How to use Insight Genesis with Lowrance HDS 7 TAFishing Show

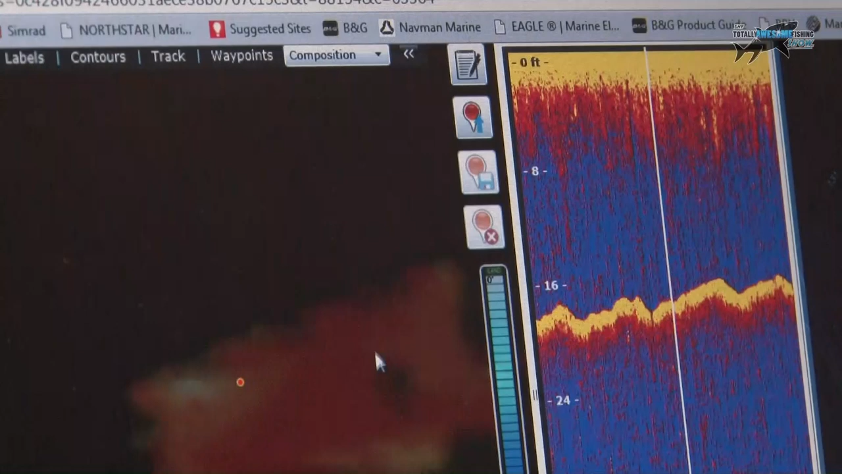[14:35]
um, this will actually show us that the red shows the real hard ground and the lighter colors show the softer ground,
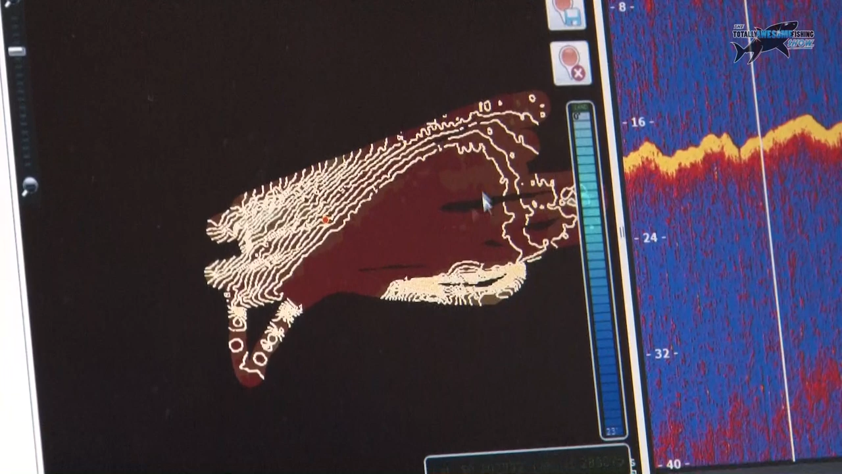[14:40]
so we, we know that this bank's made up mainly of sand and silt,
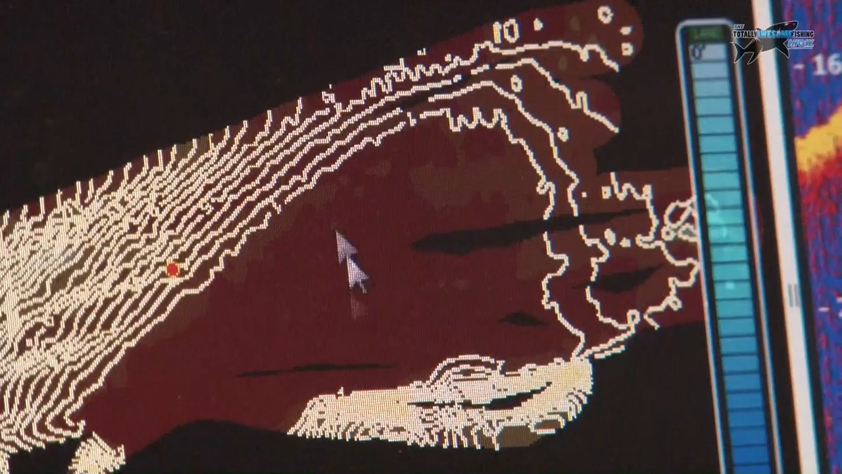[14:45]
so this red will be giving quite a strong echo, which is why we've got this big red outline.
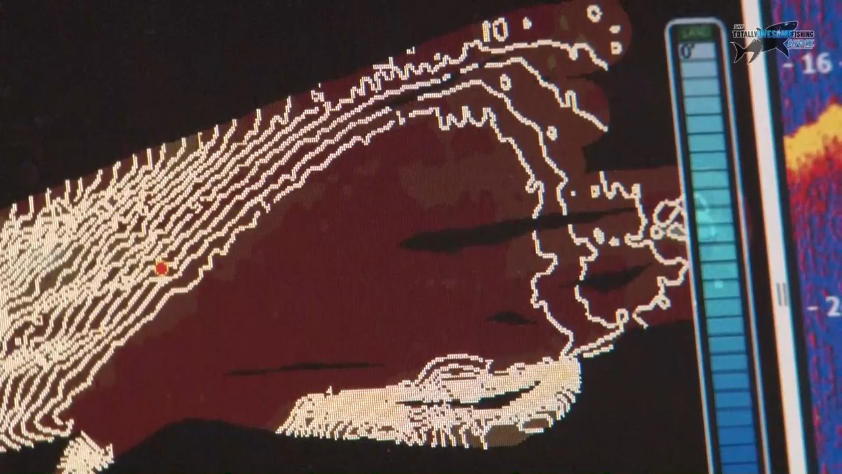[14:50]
What I'll do is I'll just turn the, uh, the contours down just so we can actually see the, the composition coloring a bit better,
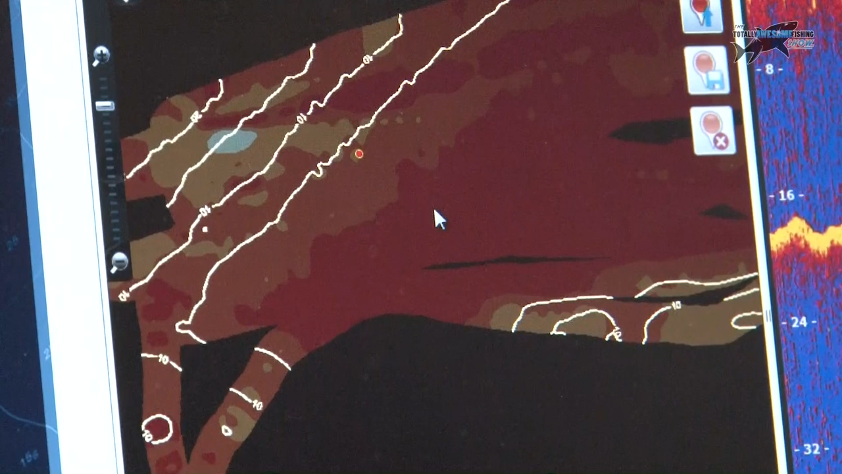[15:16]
maybe probably a lot of gravel on this, uh, on this bank as well.
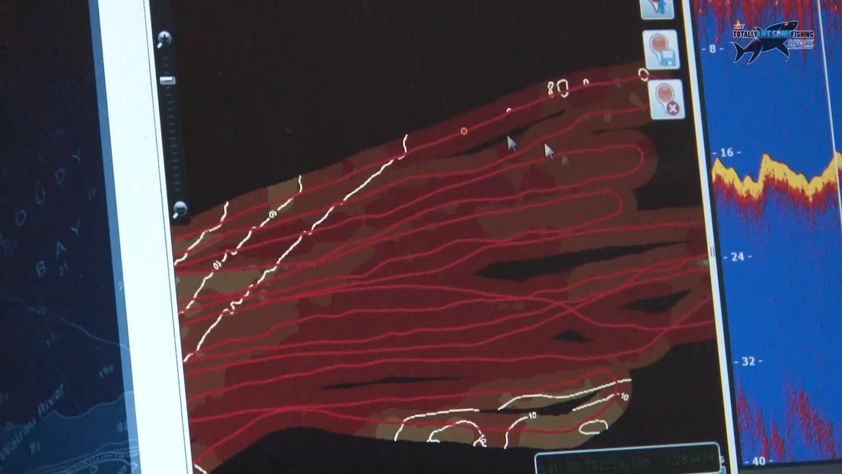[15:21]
So we can see as we're looking at the map here, we've got our track log showing again.
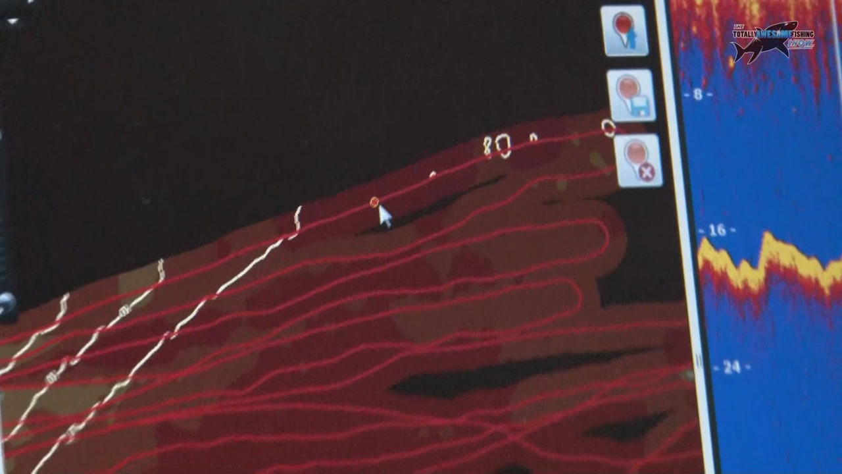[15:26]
Now this little red dot that we see with the yellow outline, that's actually the vessel's position according to the, the sonar recording here.
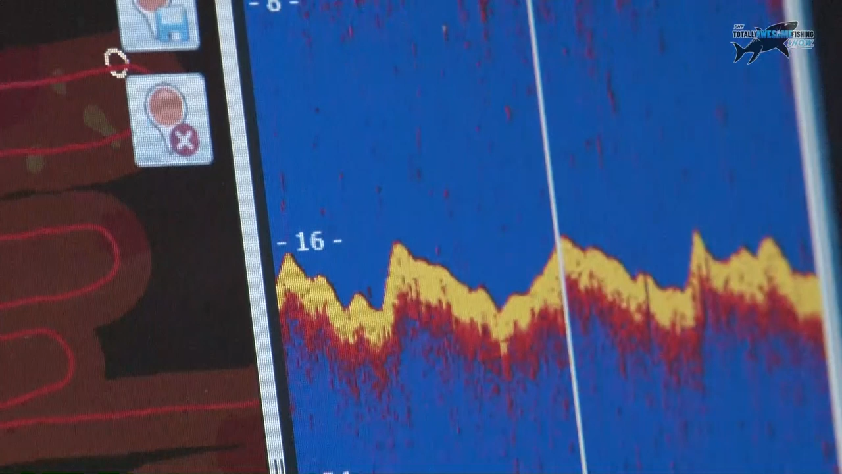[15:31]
So if I click, uh, click play back on this, you'll see now that as we're playing through the recording,
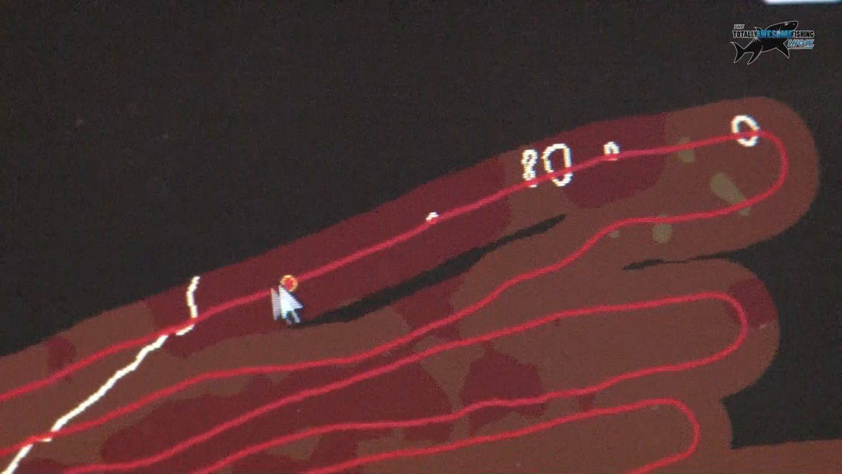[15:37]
that dot is moving up and down as per when we were traveling up and down recording the sonar log itself.
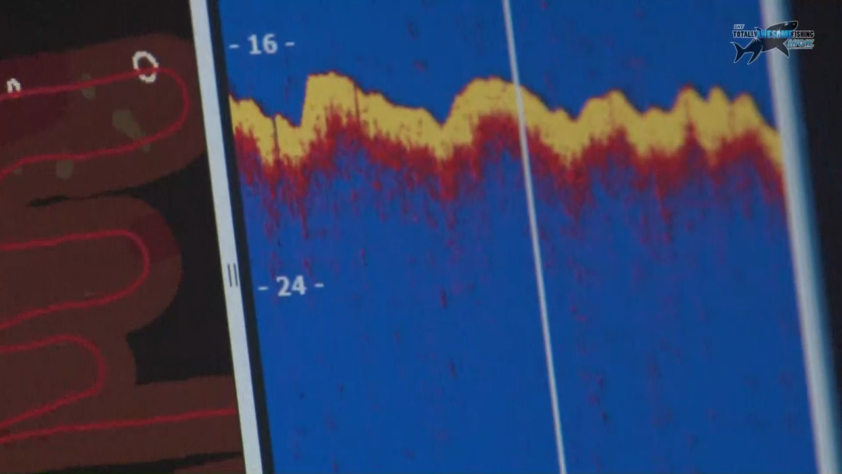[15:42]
Um, what we can do if we just stop that recording, if there's an area, if you're looking on the,
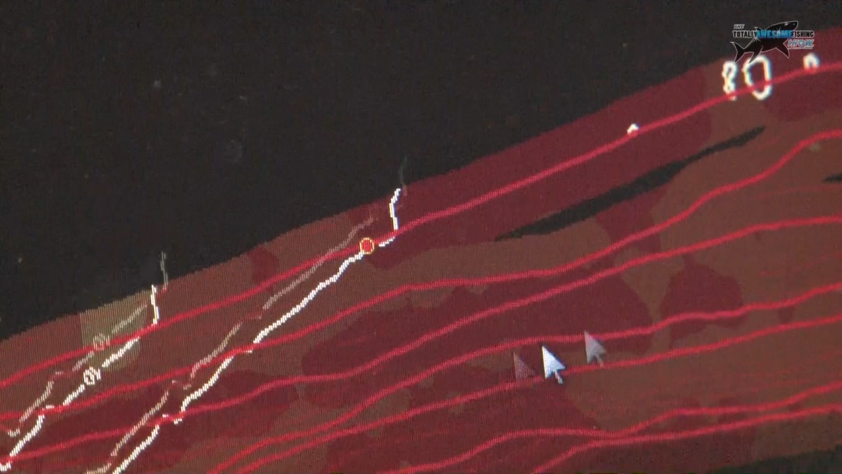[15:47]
the, the map like here, we can see there's an area where there's the ground slightly different, um,
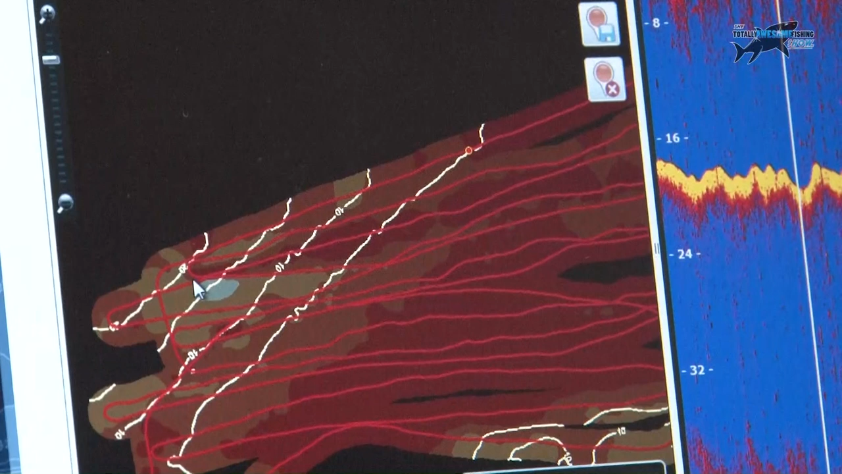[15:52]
and you want to see what the sonar recording looks like, because it may be an area where there's fish hiding. You can actually then click with your cursor on the track log and it'll move the boat position to there.
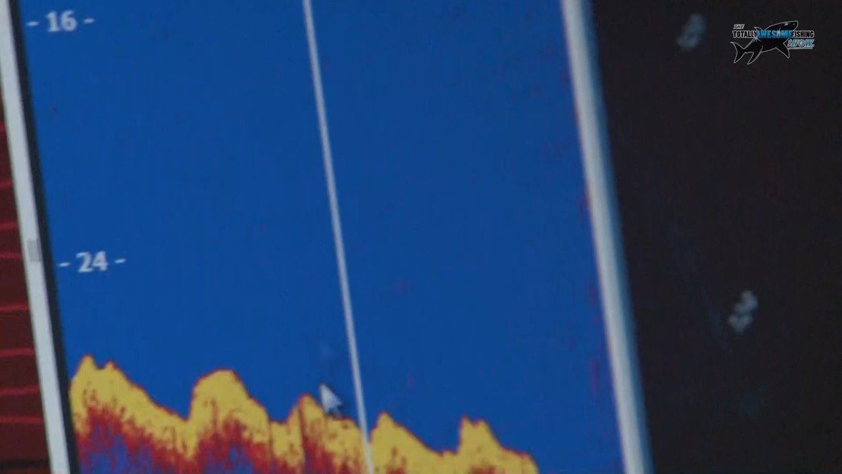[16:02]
So you can then jump to that part of the recording. So we can see here that there's not really a lot there.
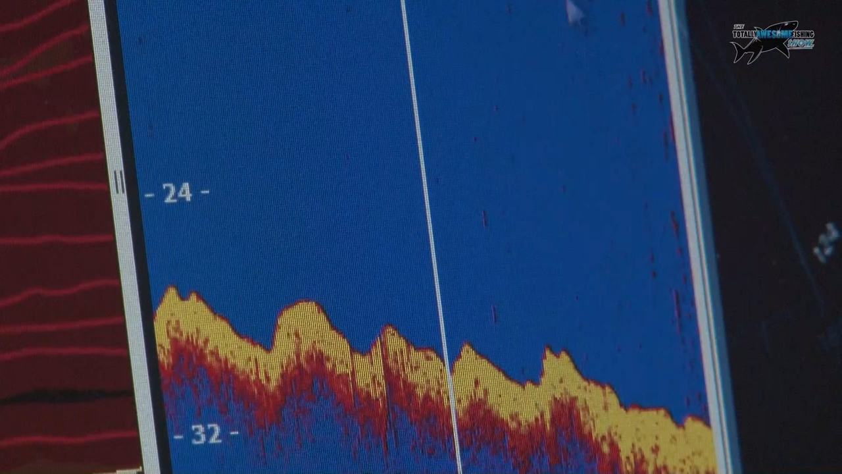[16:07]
We've got some of this is a bit of noise that we picked up from where it was quite choppy.
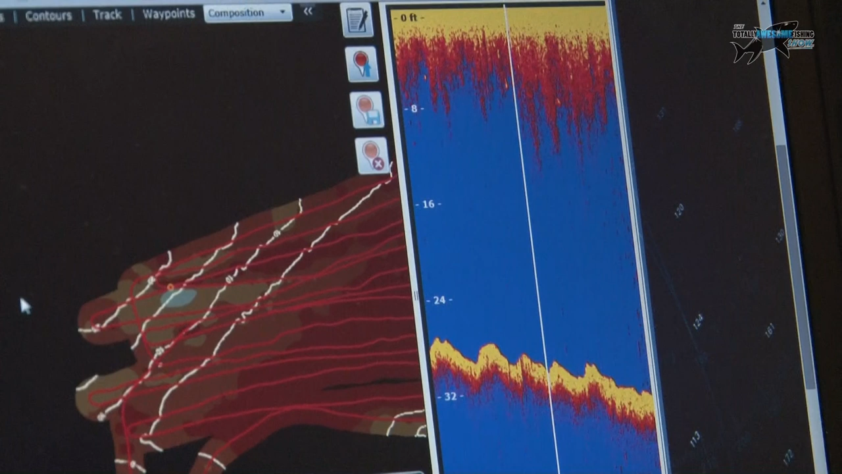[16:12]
Um, but yeah, we've got some soft ground there as well.
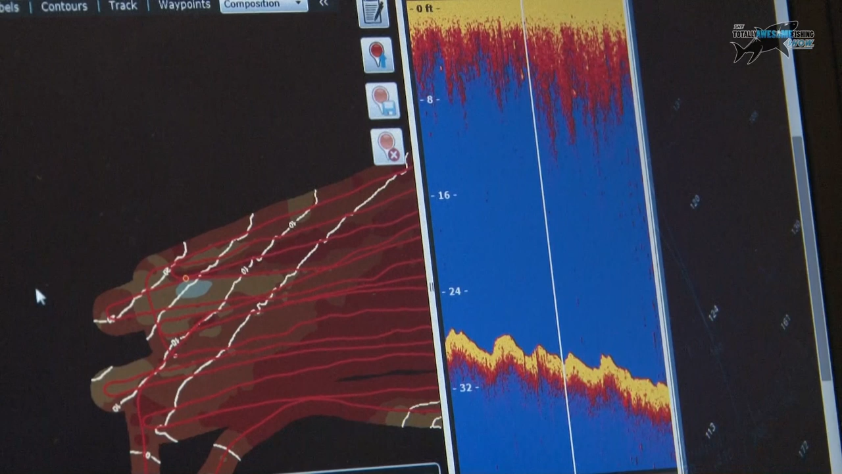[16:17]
And what you will see in some areas where you have really differentiating ground, if you've got really hard ground, really soft ground, you'll probably notice that this bottom echo will change.
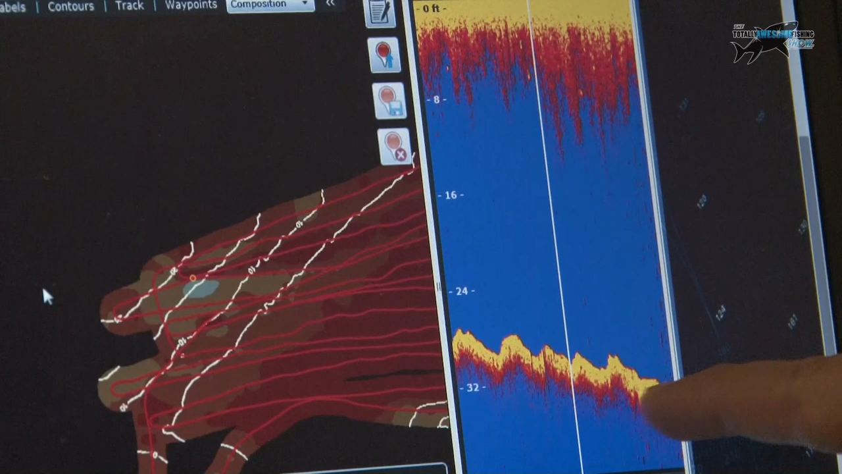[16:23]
So you'll get, um, a more solid red if it was really hard, rocky ground.
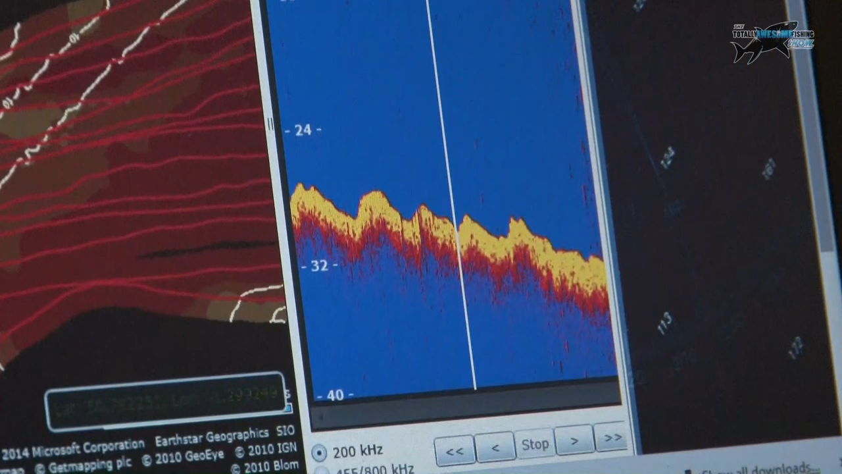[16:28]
Um, or it'll stay as like a, a thin sort of yellow echo.
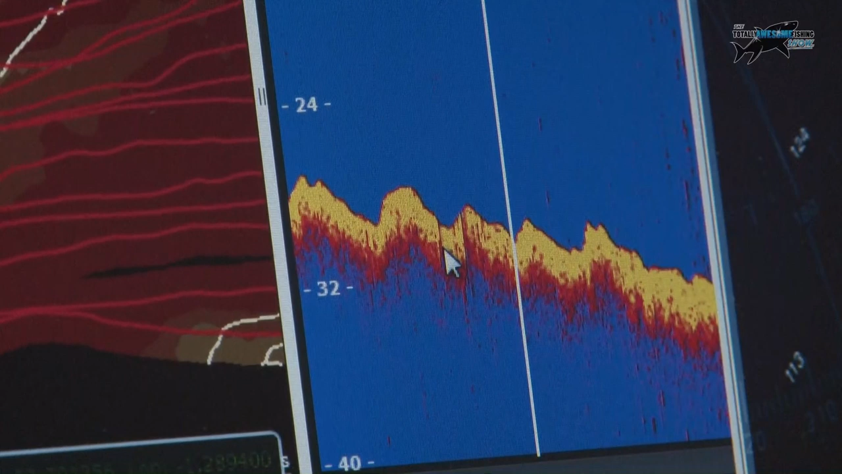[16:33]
Um, depending again, what color schemes you're used to using as well. So it does vary on the unit itself. It'd be slightly different color scheme to this. And those are all user sort of definable
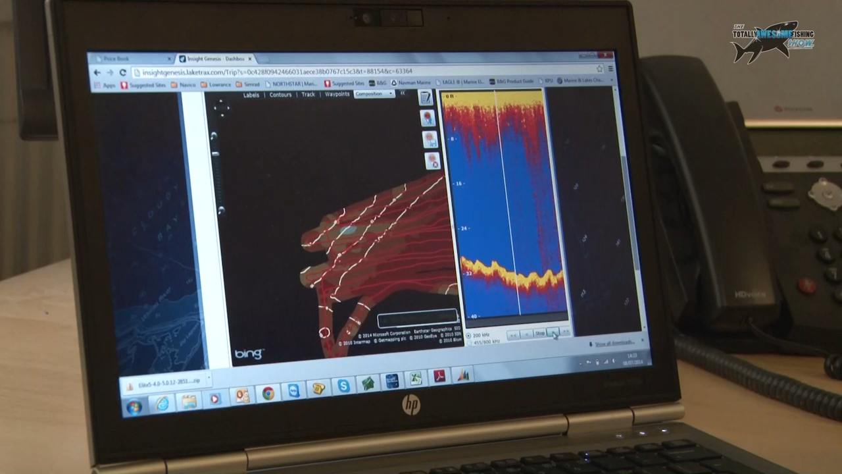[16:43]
settings that the user will change those to a setting they prefer. So the other recording we did was Gernardish. Remember we went over to have a look at a wreck that's just off there.